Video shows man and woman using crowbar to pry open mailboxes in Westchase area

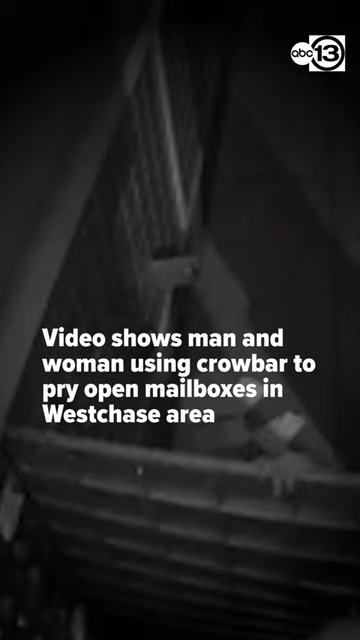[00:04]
Just before midnight on October 17th, two people were hard at work prying open multiple mailboxes at one complex on South Gessner. The woman walks away with a handful of mail and then some.
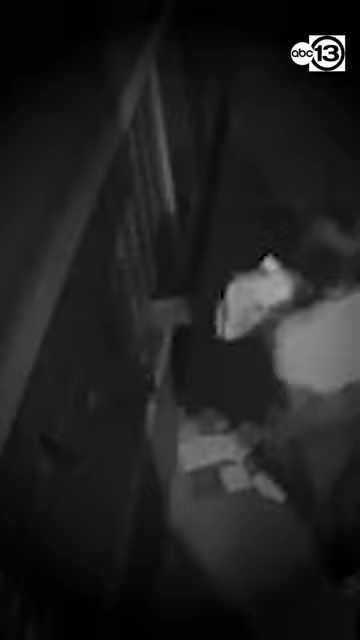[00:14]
The theft successful enough that 10 days later, they were at it again.